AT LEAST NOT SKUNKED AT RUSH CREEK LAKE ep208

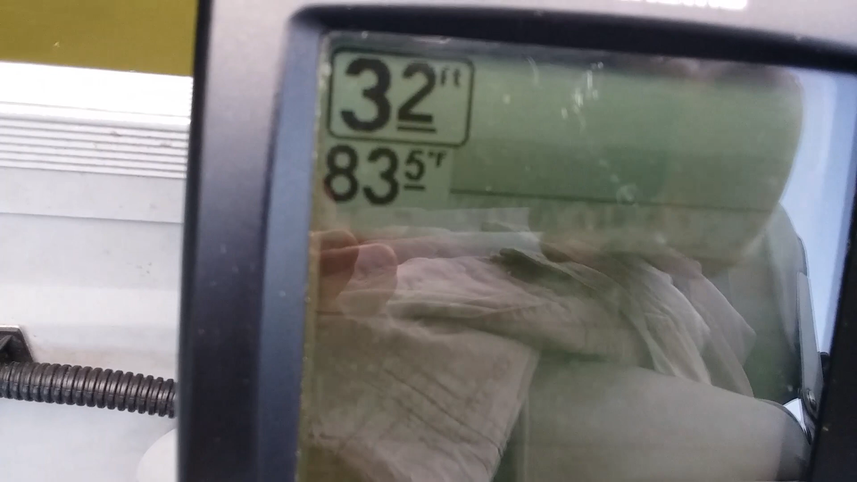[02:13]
On screen: depth 32 ft, water 83.5°F
83.5 We're in three and a half feet of water Thereabouts Three to three and a half
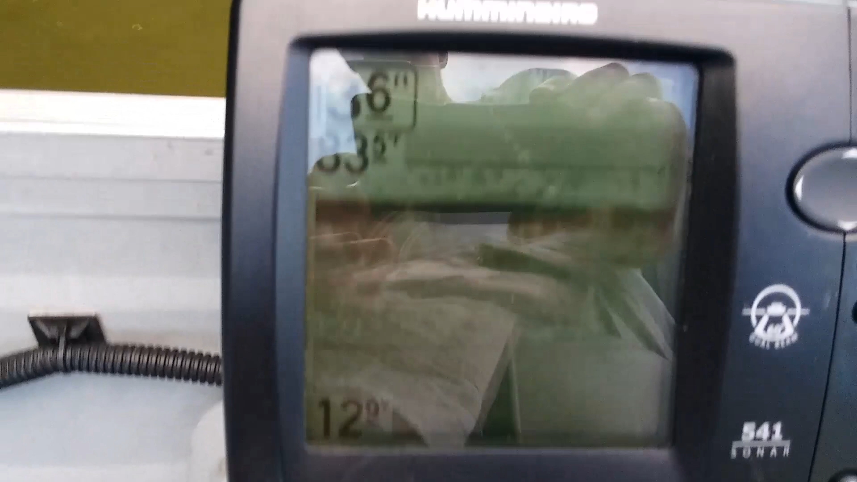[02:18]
Of course The thermocline down there I don't know if it will show up Or it starts getting cooler
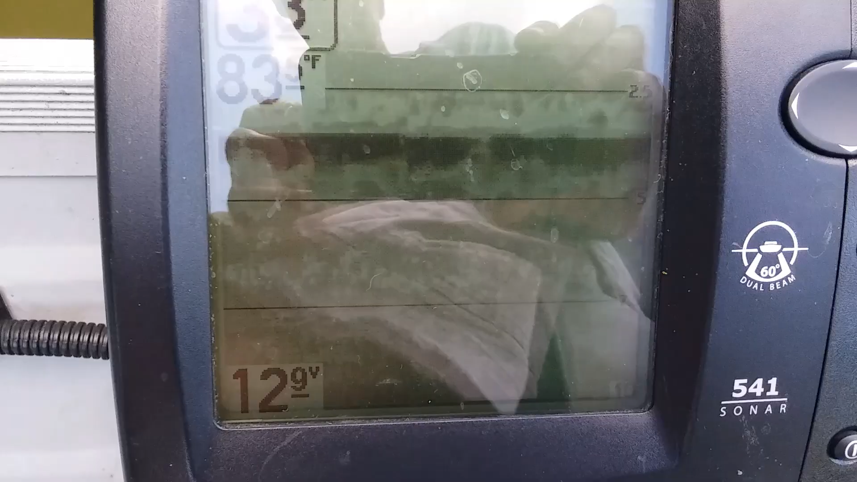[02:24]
But anyway Water temp is good and warm And I said in our last video You know We're apt to go swimming Because it's hot Even with that breeze You know It comes and goes